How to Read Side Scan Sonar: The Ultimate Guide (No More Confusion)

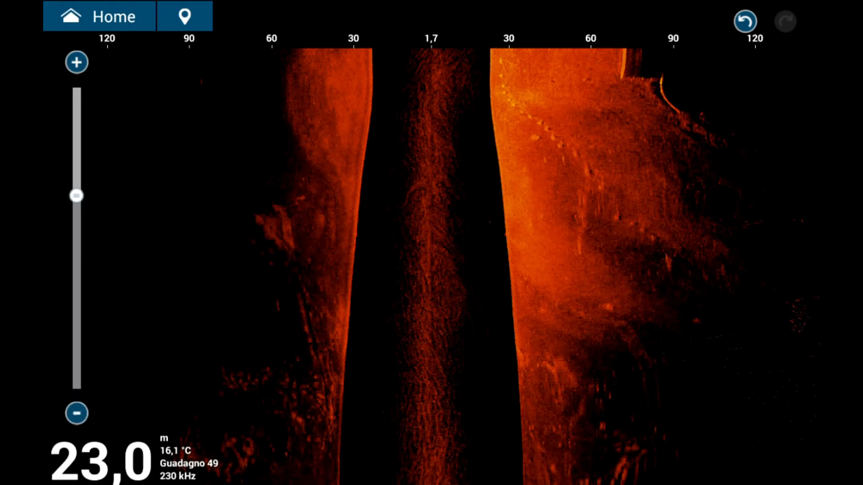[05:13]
On screen: depth 23.0 m, water 16.1°C
At greater depths, greater than 30 to 40 meters, the range is reduced and maintained between 2 and 5 times the depth.
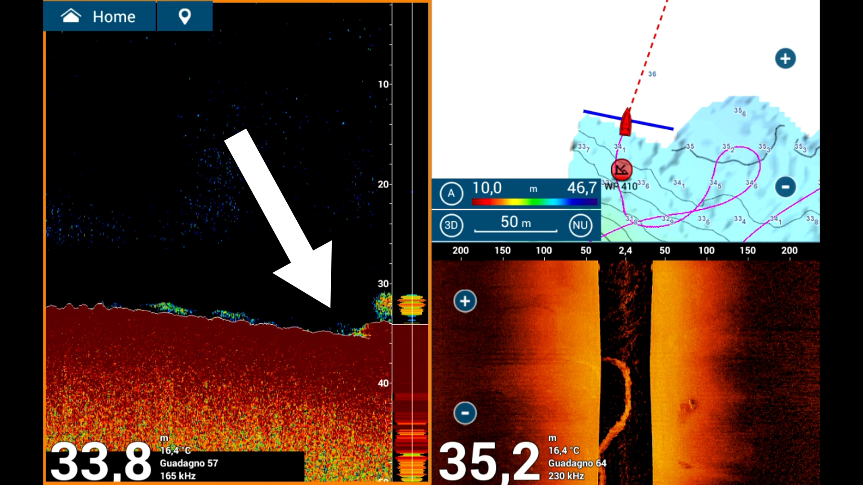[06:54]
On screen: water 16.4°C
For a more detailed analysis, it is necessary to go over the area identified with a traditional sonar. In this way, more precise information can be obtained to decide whether that spot is a good fishing hotspot.
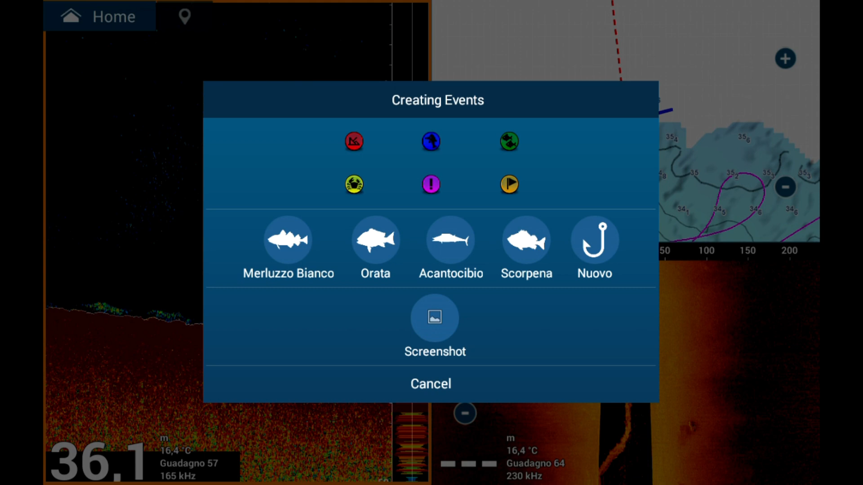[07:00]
On screen: depth 36.1 m, water 16.4°C
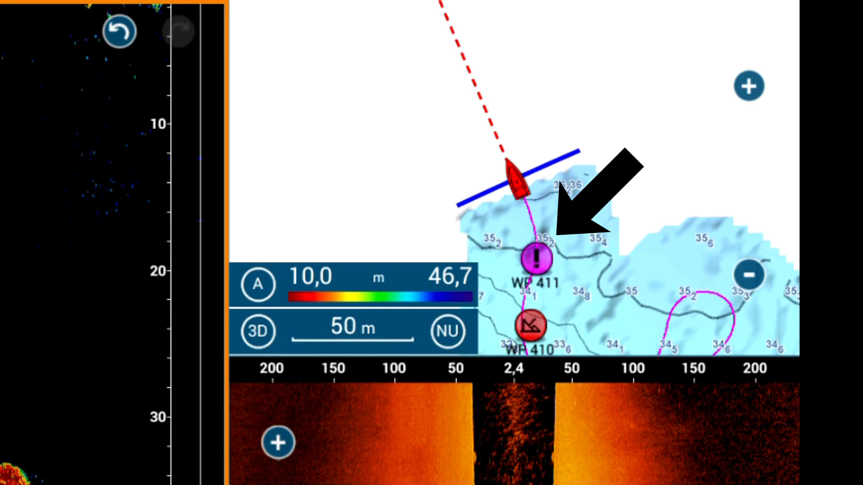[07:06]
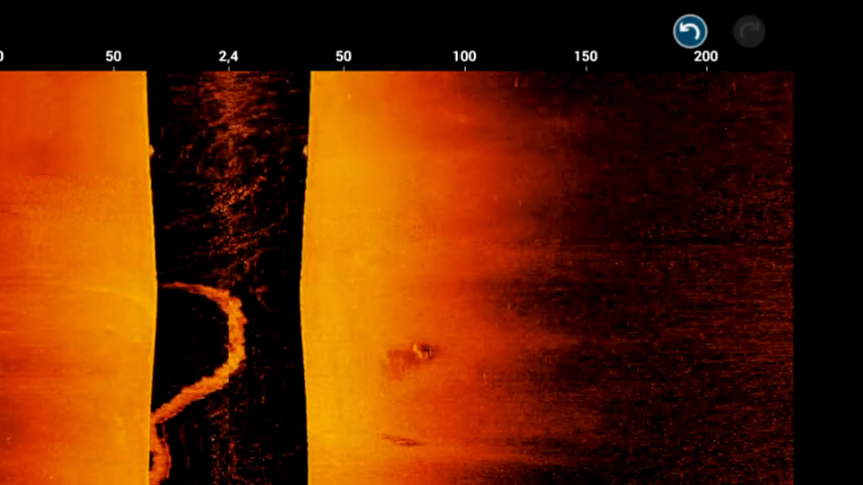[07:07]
Important things to know to properly use side-scan sonar.
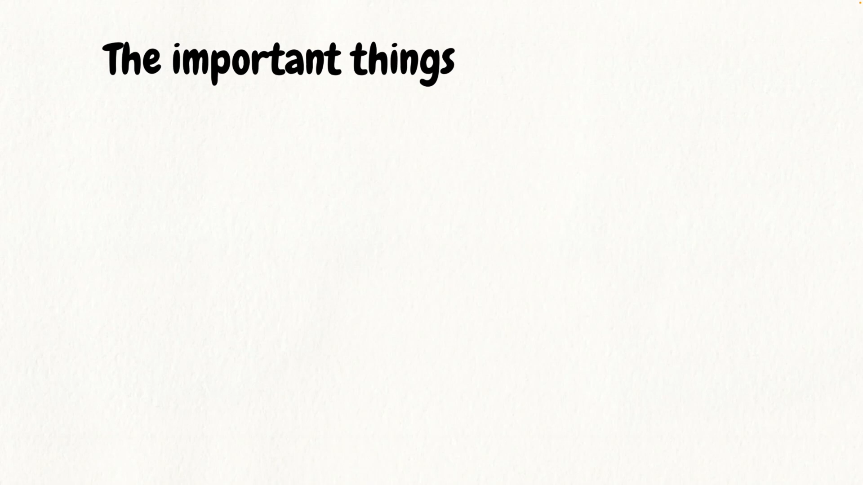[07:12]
Boat motion. The boat must be moving to obtain reliable data.
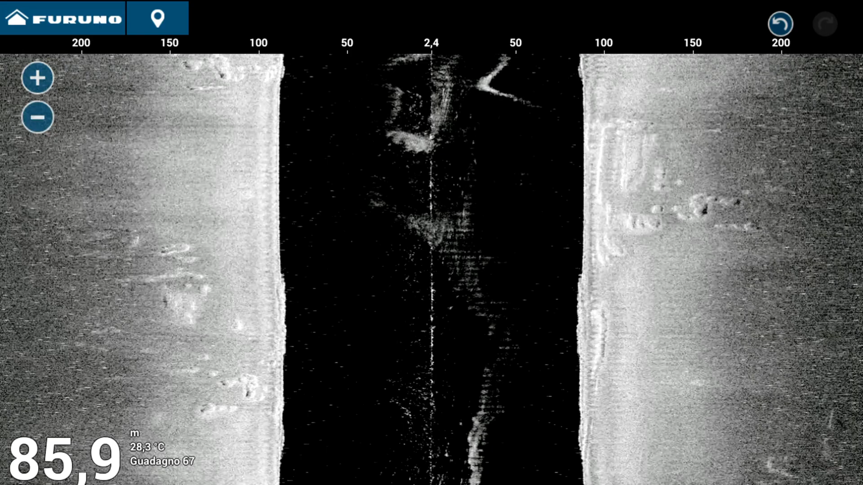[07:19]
It must move forward slowly and at a constant speed.
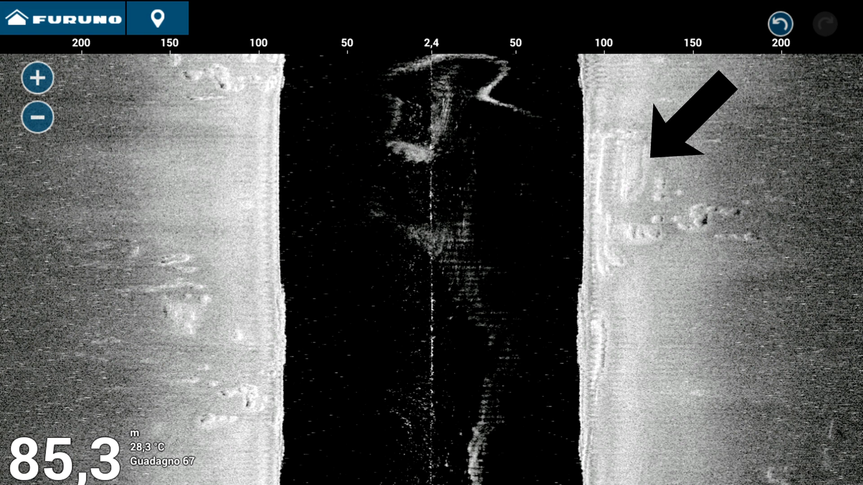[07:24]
On screen: depth 85.3 m, water 28.3°C
Any change in speed or turn results in loss of information and makes it difficult to interpret the images correctly.
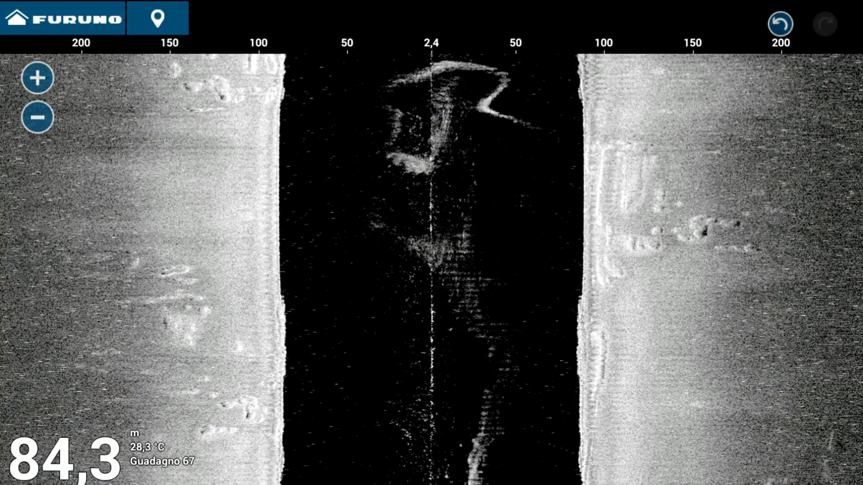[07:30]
On screen: depth 84.3 m, water 28.3°C
Side-scan sonar does not work with the boat stationary.
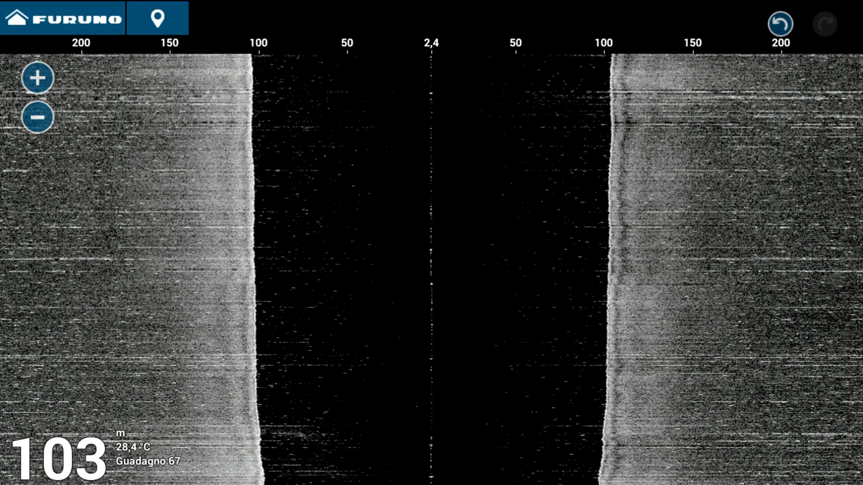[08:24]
On screen: depth 103 m, water 28.4°C
crucial as it is for conventional depth sounders as well. On this channel, you will find useful videos for identifying and
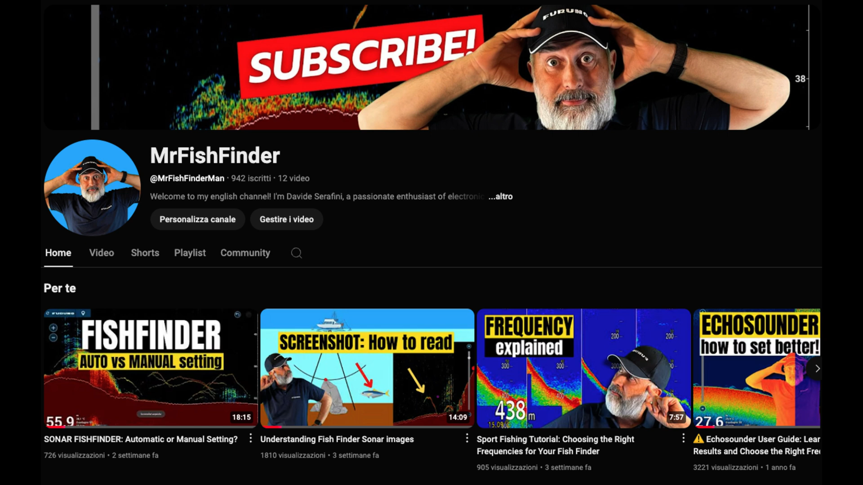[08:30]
solving problems related to interference and disturbances. General sonar side-scan settings.
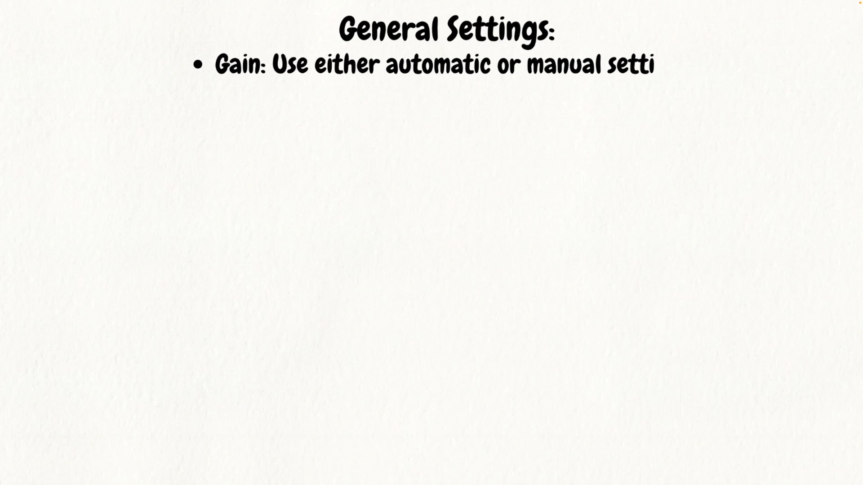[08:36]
Gain. Sensitivity. Gain can be set manually or automatically. For small depths and small ranges, it is advisable to keep it in automatic. With experience,
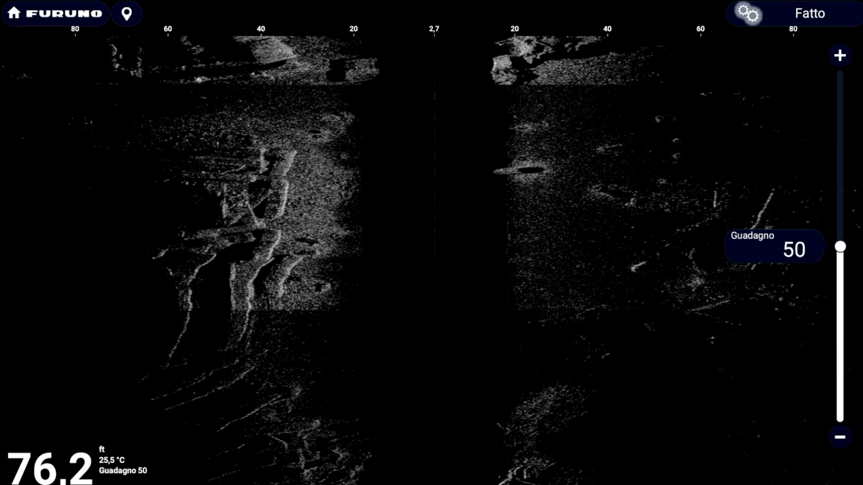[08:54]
On screen: depth 76.2 ft, water 25.5°C
you can switch to manual to improve viewing of more distant objects by gradually increasing the gain. It is important to try to optimize the resolution at the desired distance,
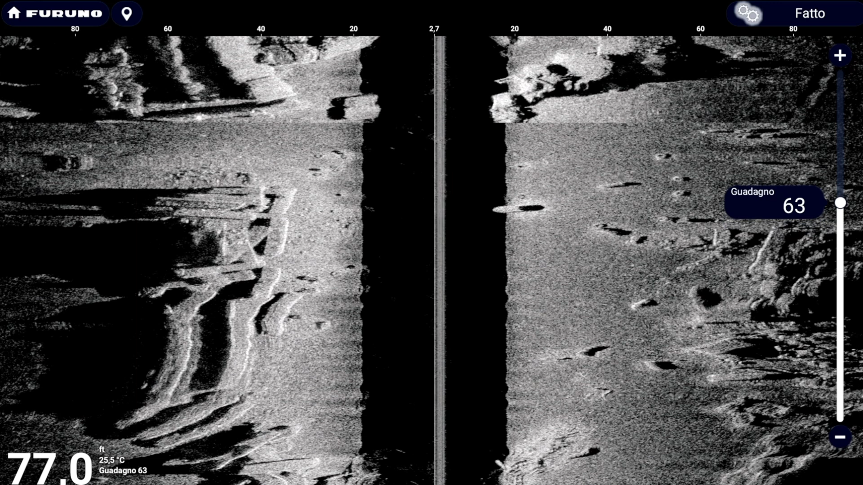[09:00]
On screen: depth 77.0 ft
avoiding too high a gain, which could generate noise near the boat or in the water column.
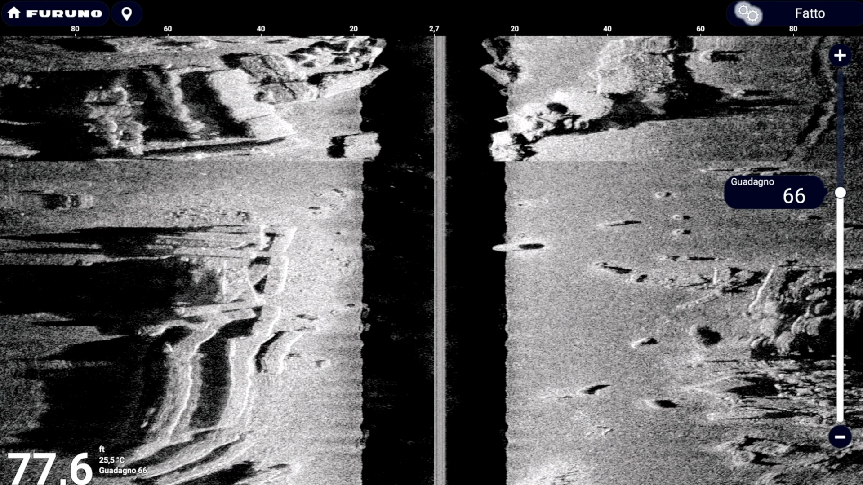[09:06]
On screen: depth 77.6 ft
Start with a low gain and gradually increase it to the limit of noise.
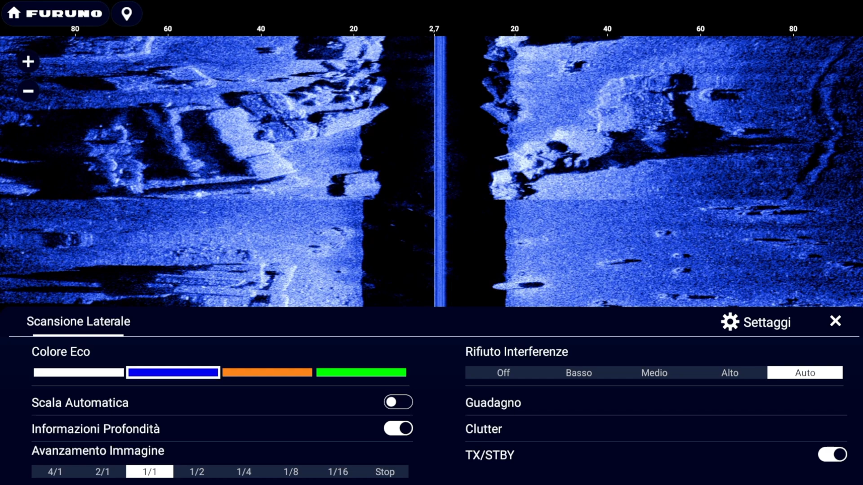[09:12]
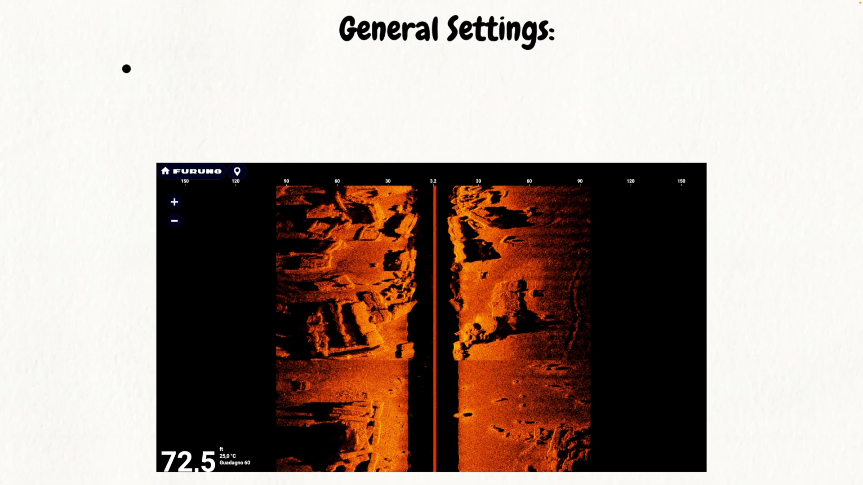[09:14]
On screen: depth 72.5 ft
Range. Range.
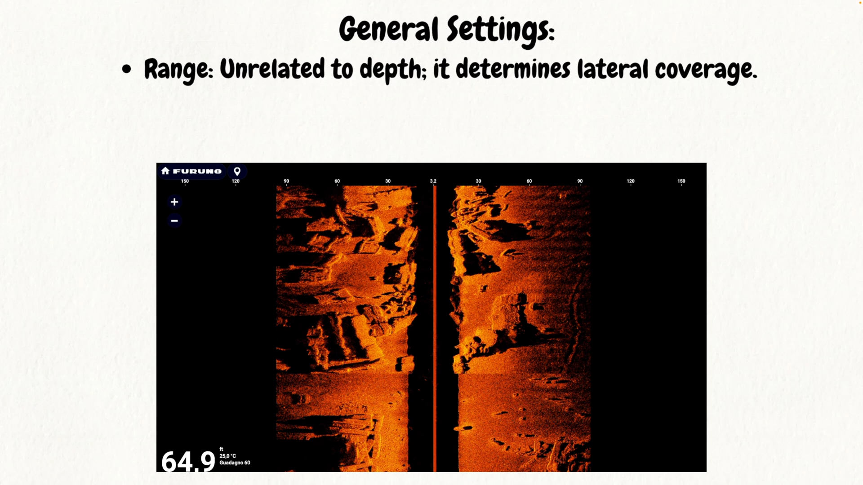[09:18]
On screen: depth 64.9 ft
The range does not depend on water depth, but is used to select the maximum range of the sonar side-scan.
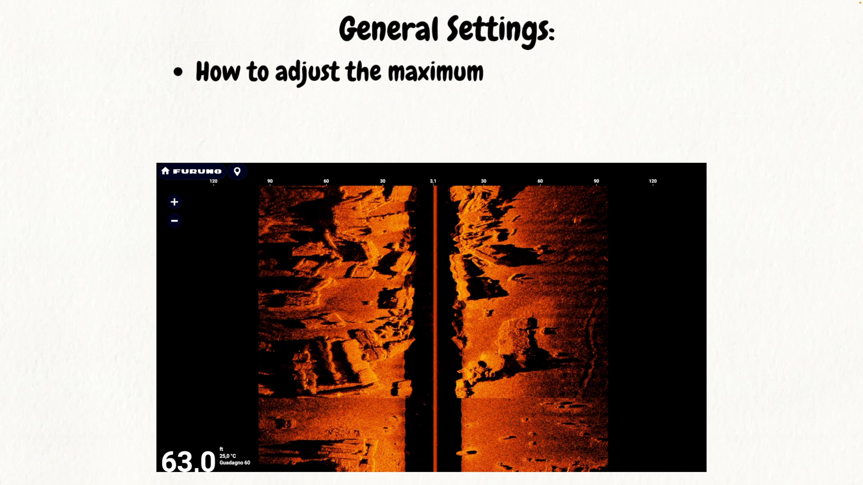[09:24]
On screen: depth 63.0 ft
At lower ranges, higher definition is obtained with faster screen scrolling.